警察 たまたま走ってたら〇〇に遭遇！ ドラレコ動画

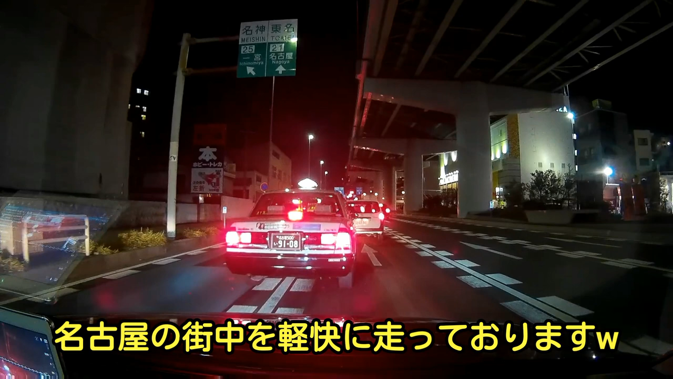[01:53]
ケイはいけるのかあの感じあいけんこともねえのかまあねえまあねえ間違いないぶつけないようにいくわー
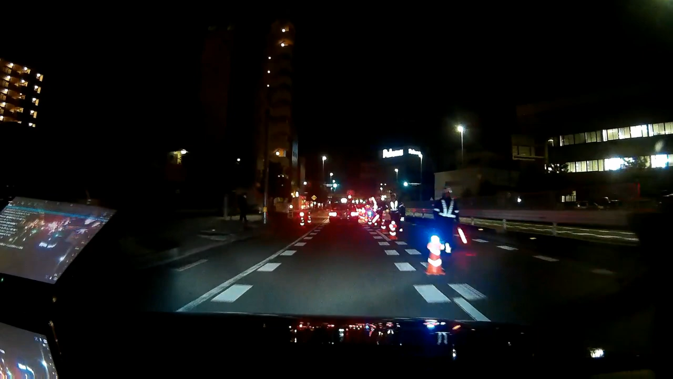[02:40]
飲酒?飲酒啓蒙かな?